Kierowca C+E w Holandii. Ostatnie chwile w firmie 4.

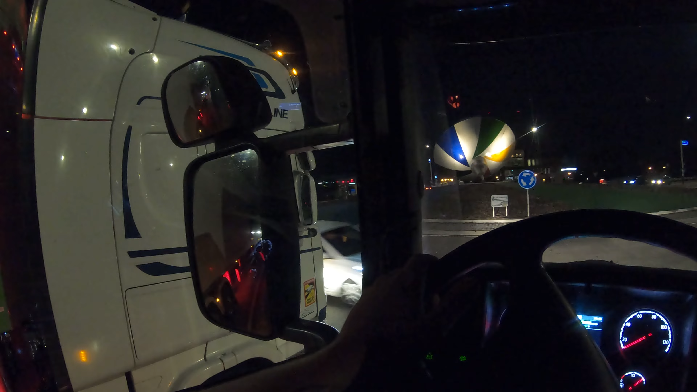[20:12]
Ruszaj, ruszaj, bo ja nie widzę teraz, czy mogę, nie mogę. Jebłem go, na momencie.
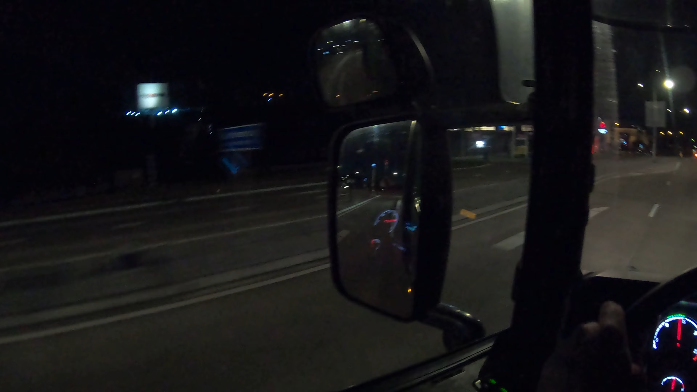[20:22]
Angol, kierownica po prawej stronie. No, dobrze.
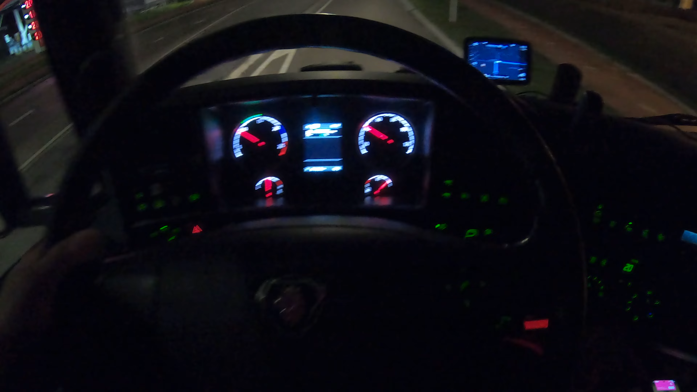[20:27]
Kieruneczek, tunuś, gamoniu. Pięknie, łoczkami tutaj zrób, żebyś nie wydupił tam w krawężnik.
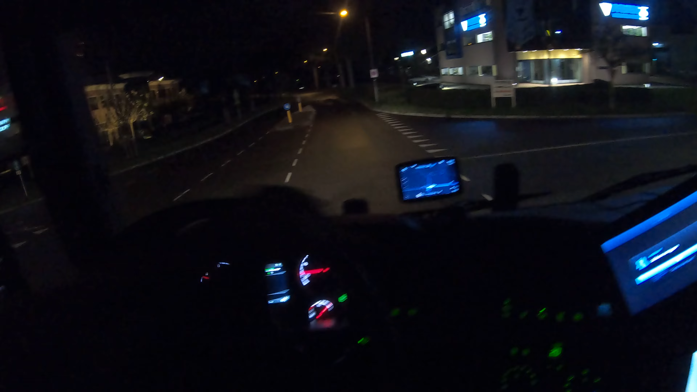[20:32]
O, pięknie, i wracam na swój pas. A jak naczepka?
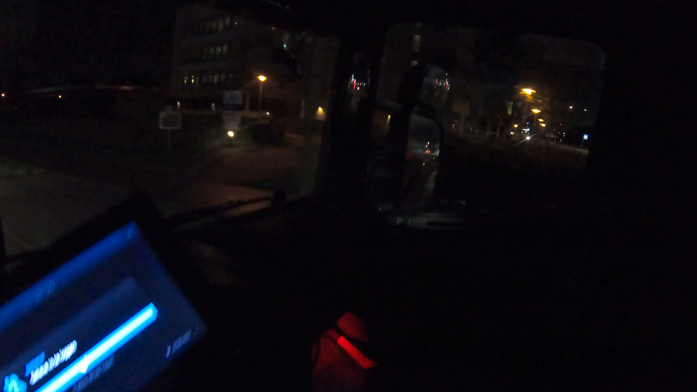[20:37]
Idealnie poszła, idealnie.
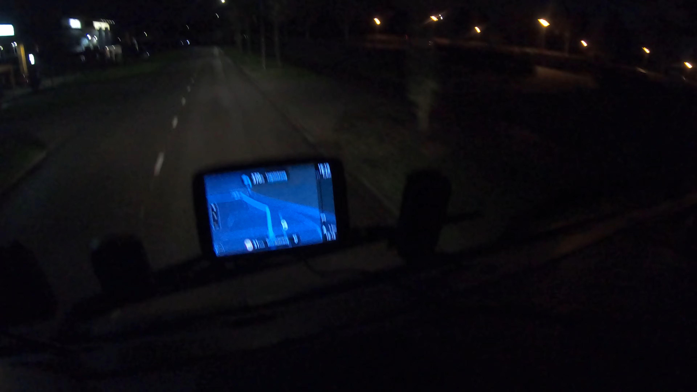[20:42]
Dobra, 1300 metrów i lądujemy. I dojeżdżamy, ograniczenie 3 dychy.
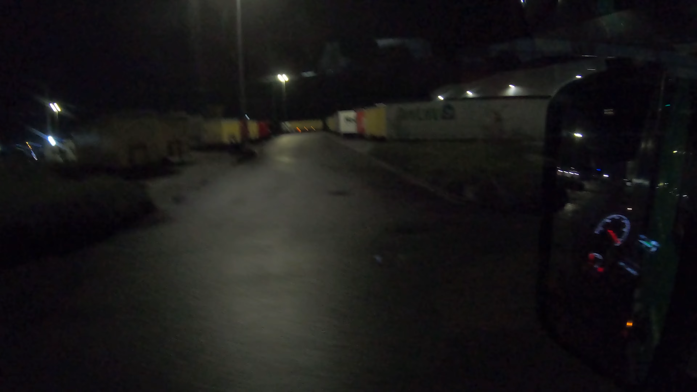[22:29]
Tam jest jakaś rajka, może tam wjadę.
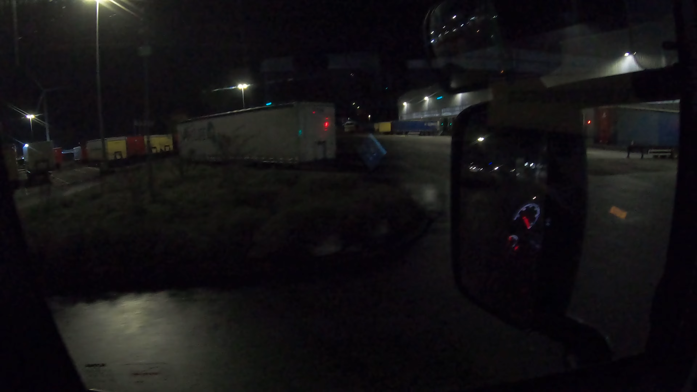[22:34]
Tam jest wolna, chyba że tutaj coś będzie wolnego, to tutaj byśmy się gdzieś wmontowali. Widzicie coś? Bo ja ni chuja.
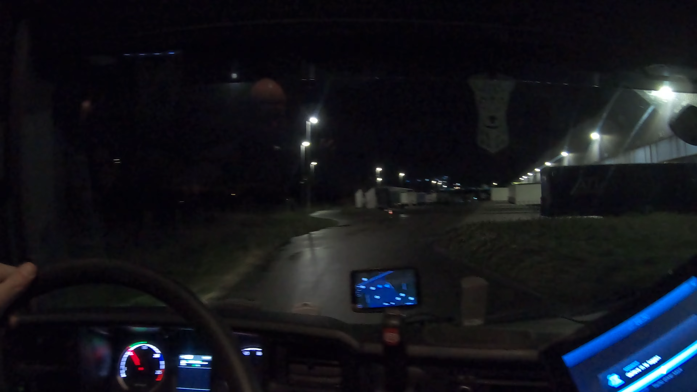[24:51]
Boże, jak jej tutaj gdzieś nie dojrzę, to trzeba będzie się wracać całkowicie na początek, bo wtedy Widocznie tam będzie miał być. Co my tu mamy? 1921.
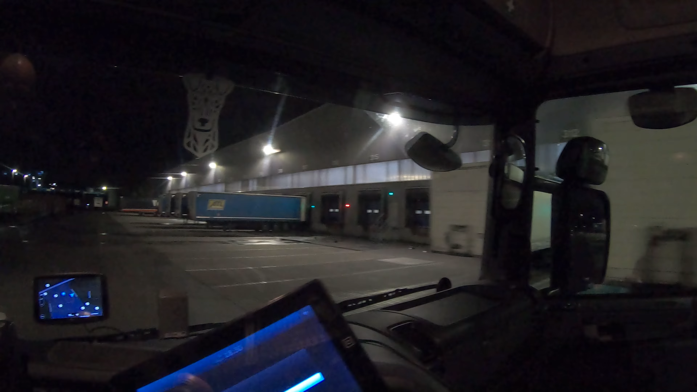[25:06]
To też nie nasze. 1921 to ona jest chyba biała, jak pamiętam dobrze.
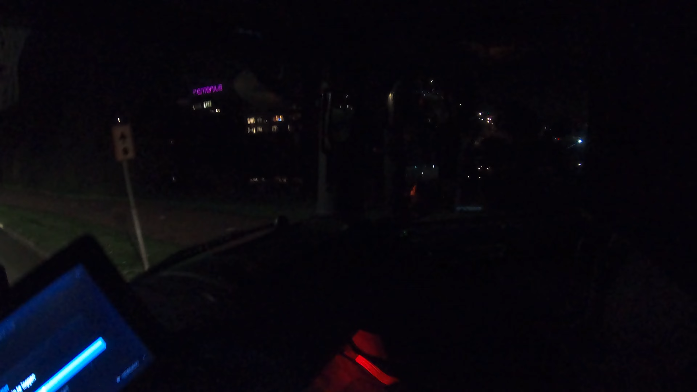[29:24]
O. I malina. Oj, co wam powiem, panie i panowie? Ciemno jest. Ciemność widzę, ciemność. Zaraz jesteśmy. Tutaj byśmy w prawo skręcali, ale to za dnia. Teraz tam jest brama zamknięta, dlatego walimy prosto. Tą malutką bramą sobie wjeżdżamy. Właśnie. trzeba zadzwonić.